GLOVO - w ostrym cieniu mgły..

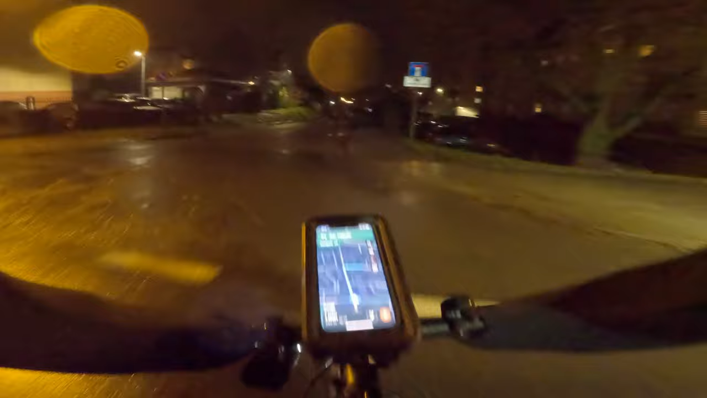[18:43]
No i to kurwa latarnie nie mające tak ciemno.
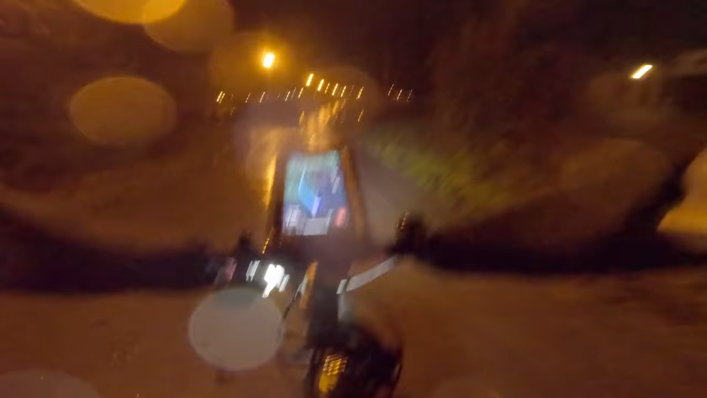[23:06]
Kurwa, rzeka płynie chodnikami, jajo w chuj.
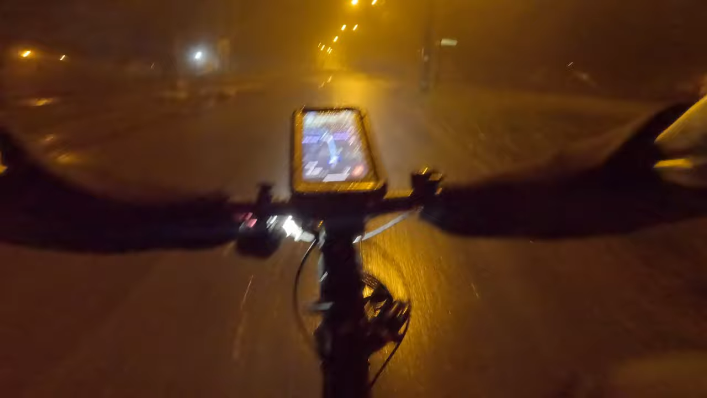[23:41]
Nieźle. Jadę w ostrym cieniu mgły.
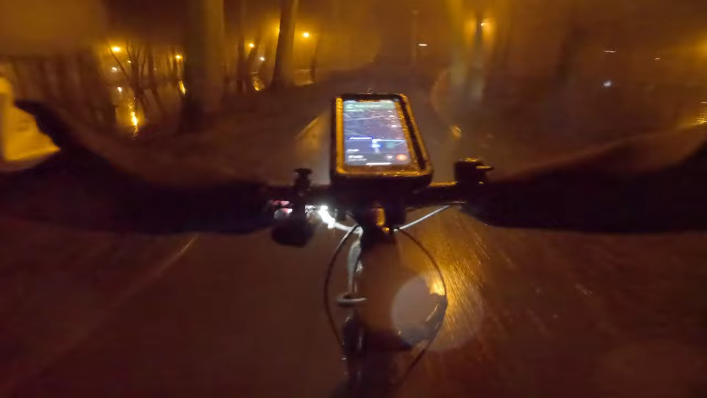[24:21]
To tak to jest zawsze zalane, czy tylko teraz? Nie no, drzewa chyba nie rosną, kurwa, w wodzie. Skamerujmy to.